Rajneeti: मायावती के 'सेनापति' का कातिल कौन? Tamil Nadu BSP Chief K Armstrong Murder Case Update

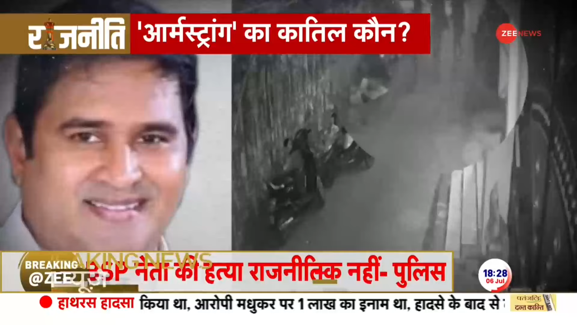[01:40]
कर दी गए वीडियो में आप कुछ लोगों को भागते हुए देख रहे होंगे ठीक इसी वक्त इस जगह पर आम स्टॉंग पर हमलावर हमला कर रहे थे
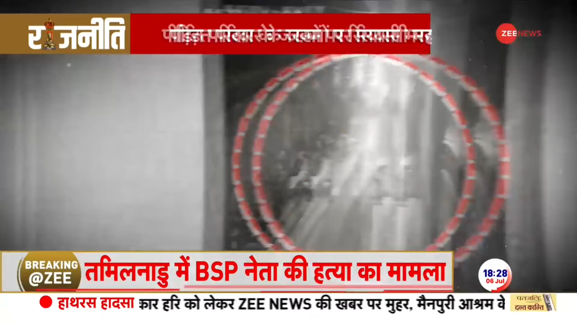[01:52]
जिसे देखकर वहां खड़े लोग डहशत में आ गए और वहां से भाग निकले और बेख़ॉफ हमलावर लोगों
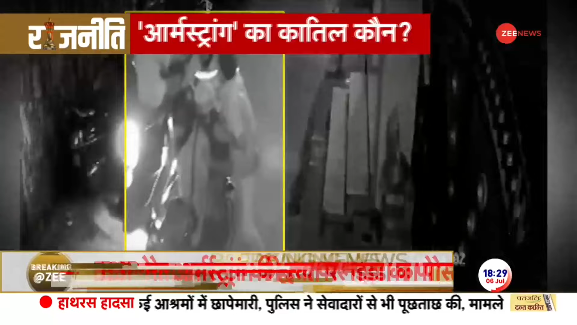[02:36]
दूसरी बाइक को चला रहा है और इसी बीड, चौथा हमलावर भागते हुए वहाँ आता है जल्दीबाजी में अपनी बाइक पर
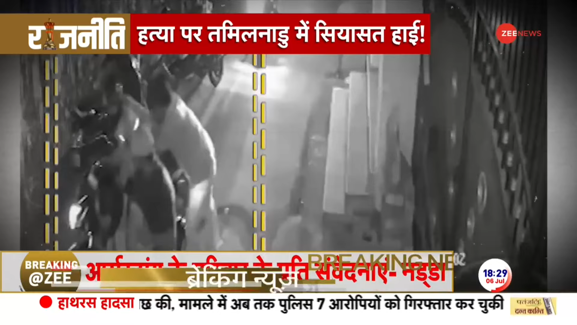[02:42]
बैटना चाहता है लेकिन बाइक पर जगना होने की वज़े से दूसरी बाइक पर बैटता है और भाग जाता है
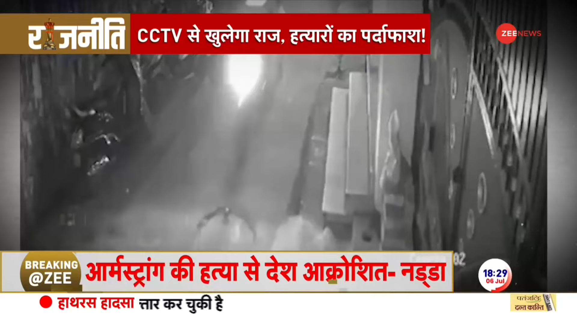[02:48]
चारों हमलावरों के भाग जाने के तुरंत बाद एक और बाइक पर बैठे दो हमलावर वहां से भाग रहे हैं Armstrong को घायल अवस्था में एक नीजी अस्पताल ले जाया गया जहां उन्हें मृत घोशित कर दिया गया